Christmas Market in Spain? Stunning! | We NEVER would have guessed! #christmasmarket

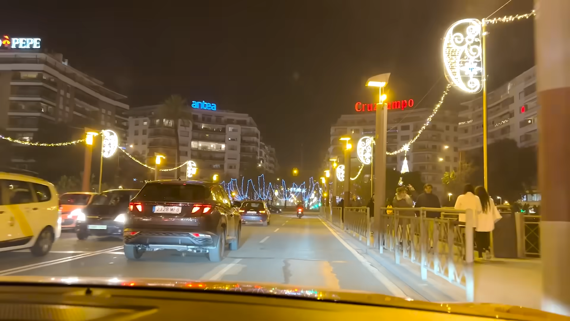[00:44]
Every street we look down has lights, beautiful, what a palace. And so that's where the market is supposed to be set up.